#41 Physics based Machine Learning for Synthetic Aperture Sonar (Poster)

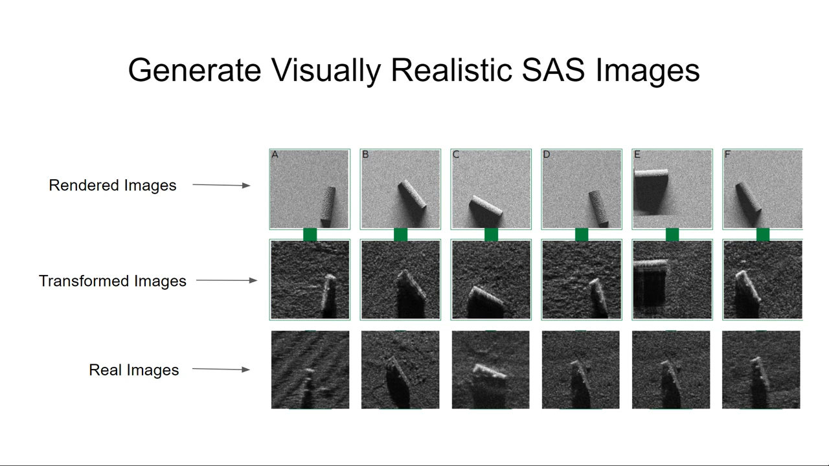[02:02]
Here, we show the rendered approximate SAS images in the first row, and in the second row, the result of the GAN transforming the images to look more SAS realistic, while preserving the content of the rendered scene. We show real SAS images in the third row for reference.